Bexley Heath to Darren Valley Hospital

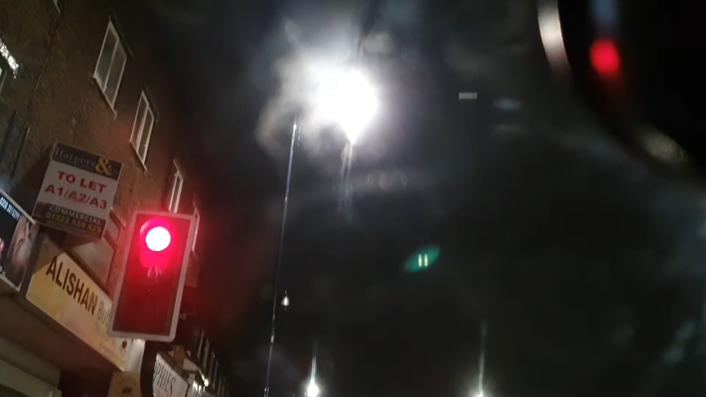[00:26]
But my Adeve, you can tell. This building is dark.